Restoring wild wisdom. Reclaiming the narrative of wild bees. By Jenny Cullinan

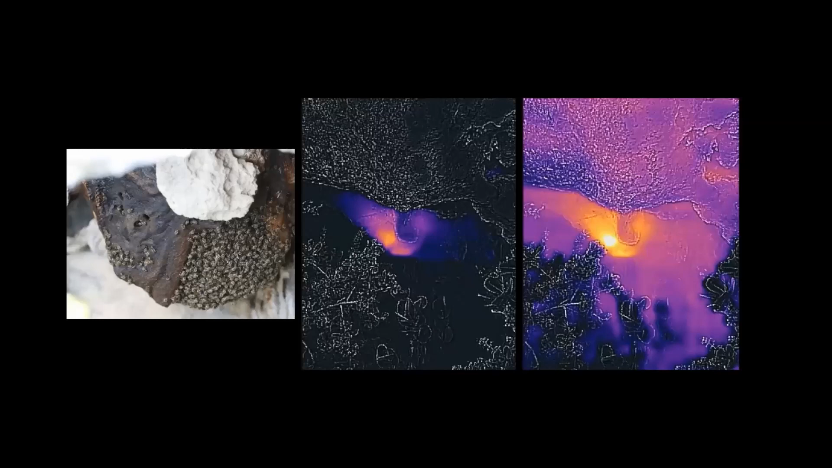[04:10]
And honeybees have to keep their babies, their larvae, at 34, 35 degrees temperature. If that temperature changes, there can be problems with the development of the young bees. And they can be born with deformities, which means they will walk out of the nests and end their lives. So it's very important that they maintain that temperature. So you can see in this image, the brightest color, the sort of light yellow and the middle image, it's a more orangey color.